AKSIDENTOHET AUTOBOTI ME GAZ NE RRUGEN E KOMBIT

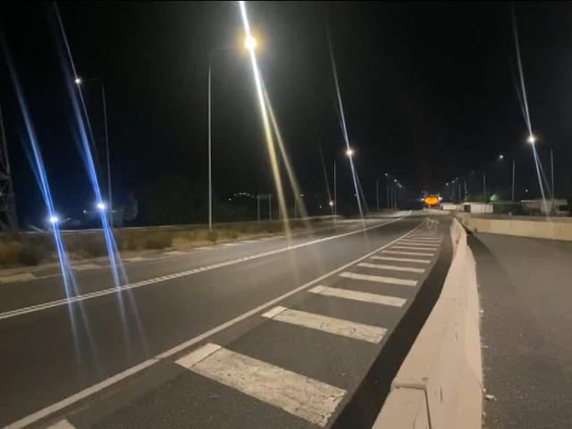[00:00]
Ruga e kombit segmenti Milot Rubik u blokuam bremenës e mërkurës,